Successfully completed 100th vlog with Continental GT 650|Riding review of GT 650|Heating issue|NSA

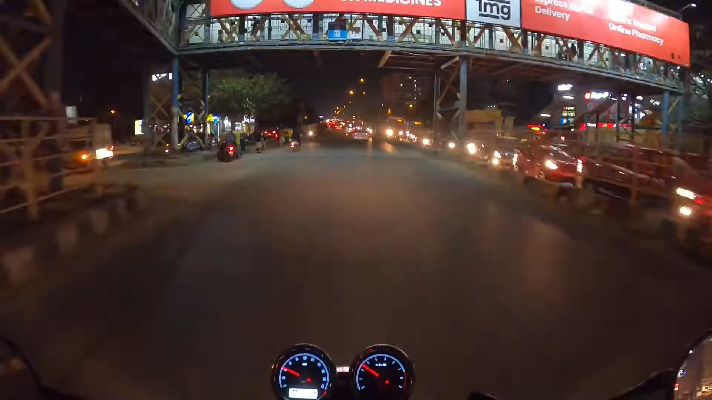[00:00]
सो फाइनली गाइस आप लोग देख सकते हैं बेंगलोर का ट्रैफिक,
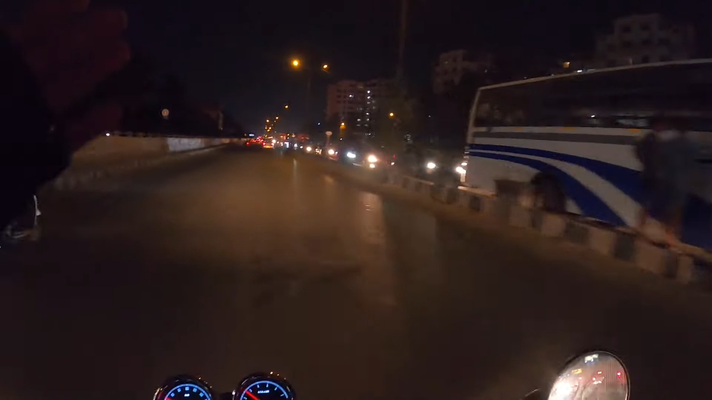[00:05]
ये है मार्थली वाली ट्रैफिक जो कुंदन अली सिग्नल की तरफ जा रही है। कितना लंबा लगी है, पीछे ऑलरेडी हम लोग आ चुके हैं 700 मीटर पार करके।
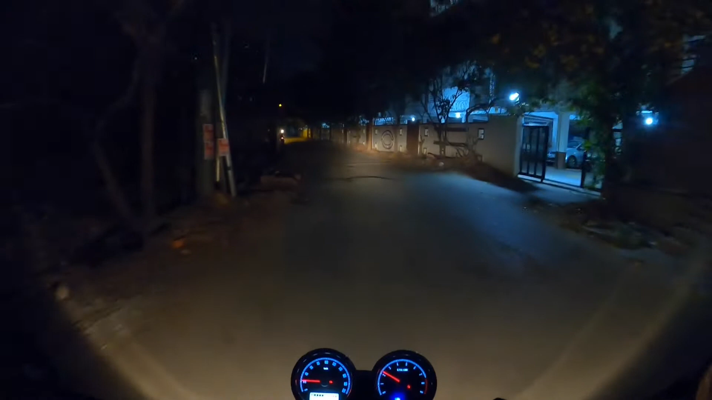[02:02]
सो ऑल लेडीज एंड जेंटलमैन, बॉयज एंड गर्ल्स, आप देख सकते हैं मैं बाहर आके पहुंच चुका हूं, अभी अभी स्टार्ट करी है मैंने। मैं जा रहा हूं अभी अक्षय नगर, मेरे को पड़ेगा कम से कम 18 से 20 किलोमीटर के आसपास।
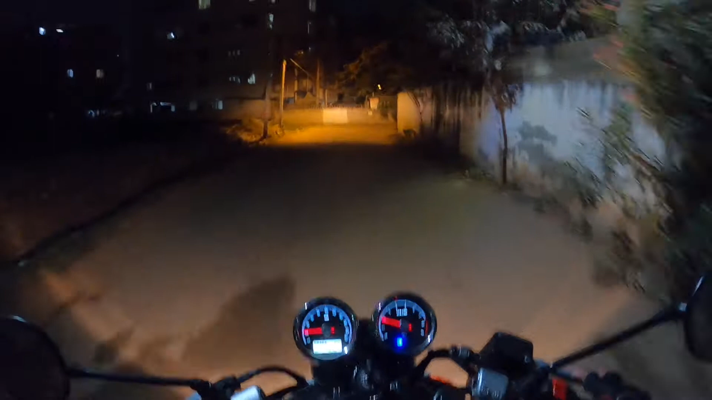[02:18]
तो भाई साहब पहली ब्लॉग ये मेरे कॉन्टिनेंटल के साथ,
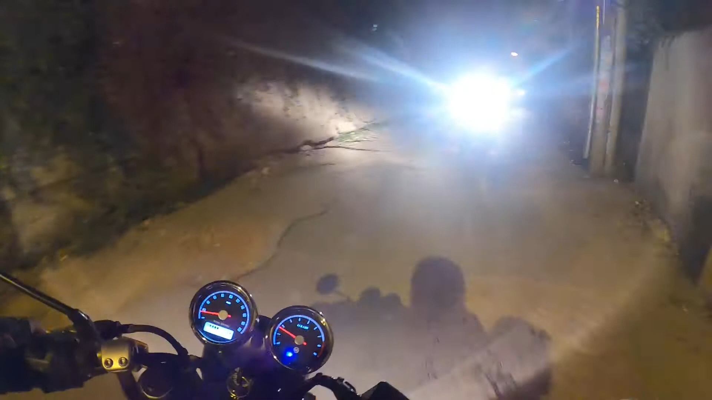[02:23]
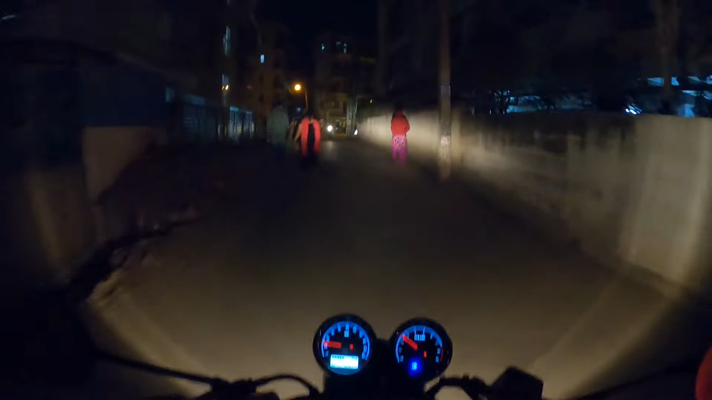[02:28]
अभी तक मेन रोड पे नहीं निकला हूं, मेन रोड तक पहुंचने में और 2 मिनट लगेंगे।
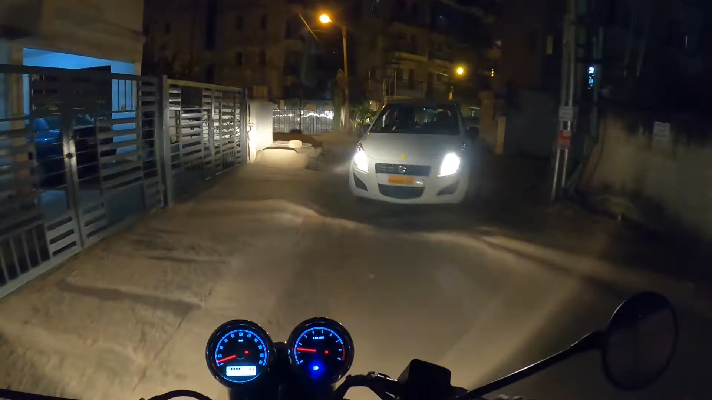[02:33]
ओ महाराज क्या कर रहे हो, थोड़ा सा रास्ता हमें भी दे दो।
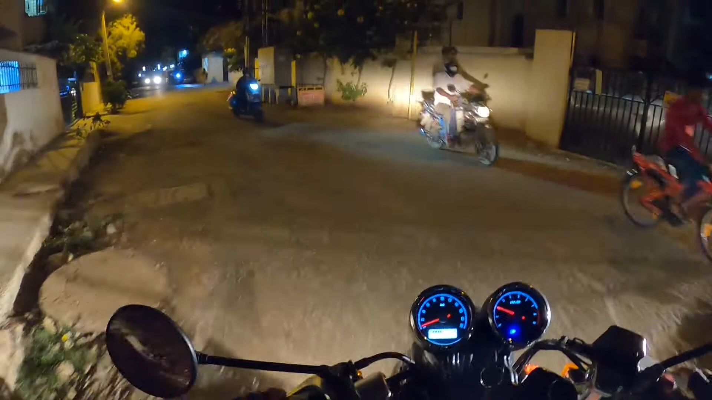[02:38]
सो फाइनली गाइस आप लोग देख सकते हैं बेंगलोर का ट्रैफिक, ये है मार्थली वाली ट्रैफिक जो कुंदन अली सिग्नल की तरफ जा रही है।
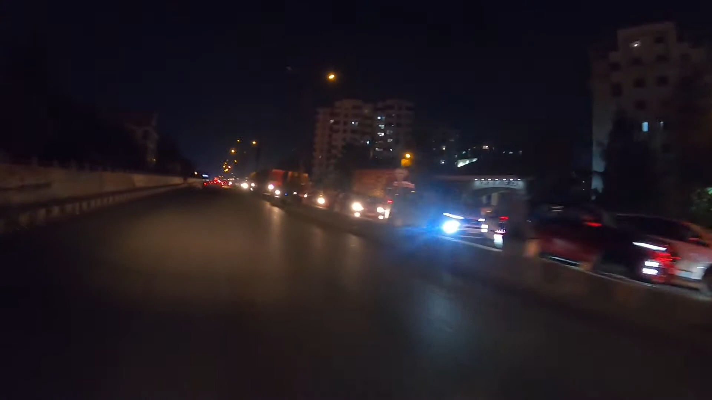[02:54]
कितना लंबा लगी है, पीछे ऑलरेडी हम लोग आ चुके हैं 700 मीटर पार करके, 700 से 900 के बीच में होंगे। देखिए देखिए कितना लंबा ट्रैफिक है भाई, कहाँ तक है कहाँ तक।
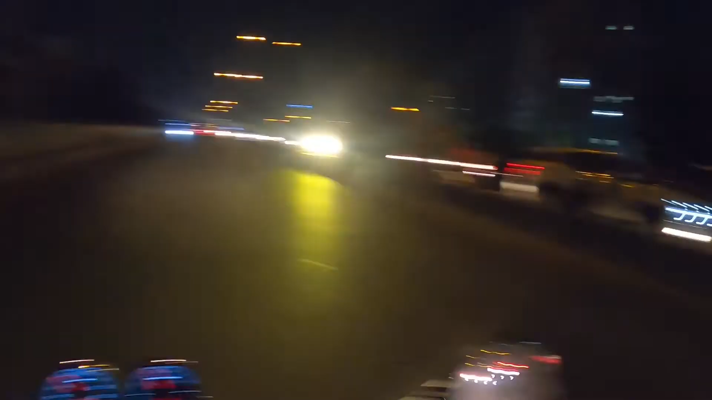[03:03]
और इस साइड खाली है, थोड़ा सा रेस देते हैं। ओए होए होए, आवाज तो भाई कत ही जहर है भाई।
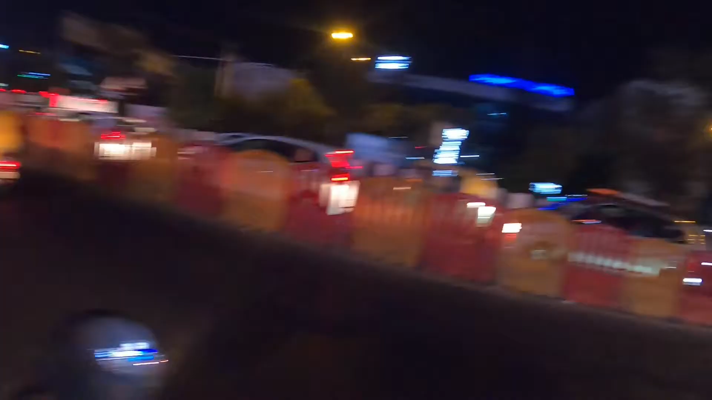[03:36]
ओ भाई साहब कितना लंबा लाइन लगी यार,
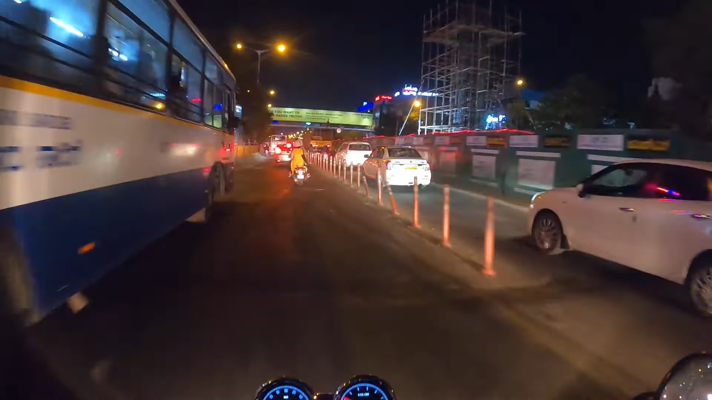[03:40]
काफ़ी लंबा लाइन। तो फाइनली सर्विस रोड से निकल कर मैं मर्ज कर चुका हूँ रोड पे, मेन रोड पे। ओए होए होए, तो मैंने दिए ग्रेव,
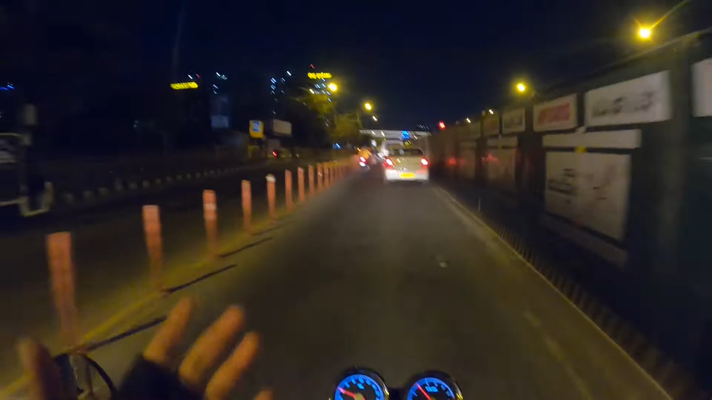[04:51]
बिल्कुल वाइड एंगल में वीडियो ले रहा हूँ, मज़ा आ रहा है भाई। सही है भाई, सही है, बहुत सही जा रहे हो।
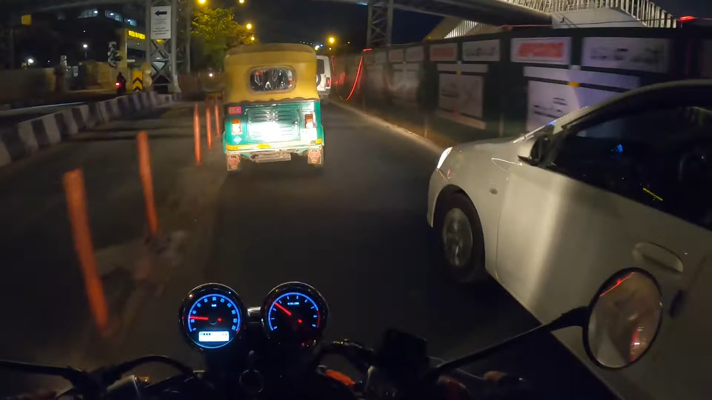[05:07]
तो भाई मैं बेलांदूर पार करने वाला हूँ, तो अभी फ्लाईओवर लेते हुए जा रहे हैं आगे को।
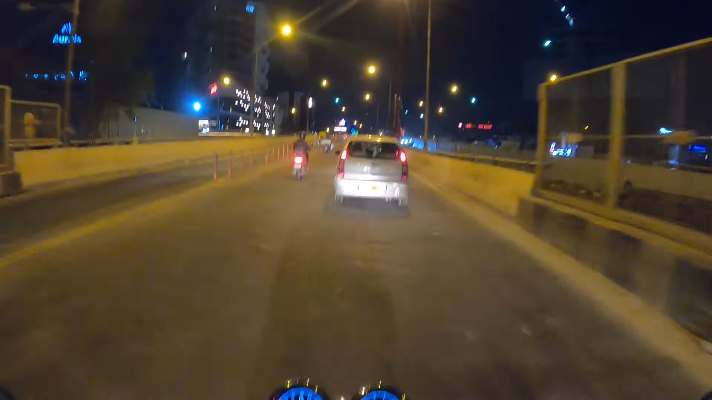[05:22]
आज सैटरडे है इसलिए बहुत ज़्यादा भीड़ है। सैटरडे ब्रो, सैटरडे वीकेंड पार्टी नाइट,
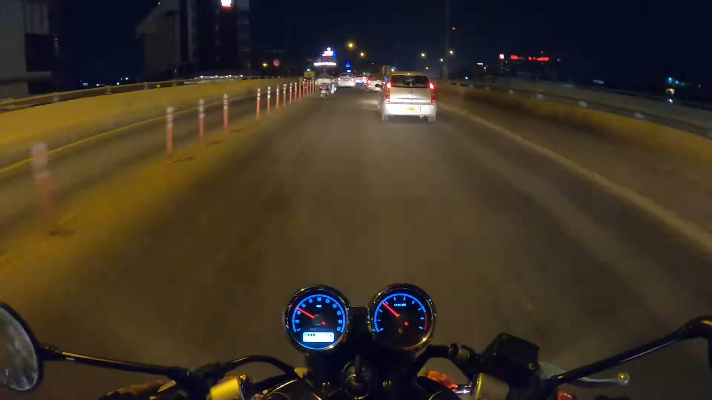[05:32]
पार्टी करेंगे। ब्लॉग बनाएंगे, बढ़िया ब्लॉग बनाएंगे। वाह जी वाह, सही है। ओ भाई साहब, कर क्या रहे हो? अगर आप कोशिश करोगे गाड़ी की रफ्तार यहाँ पे 80-90 लगाने के लिए, नहीं हो पाएगी, कत्ते ही नहीं होगी। टुडे सैटरडे।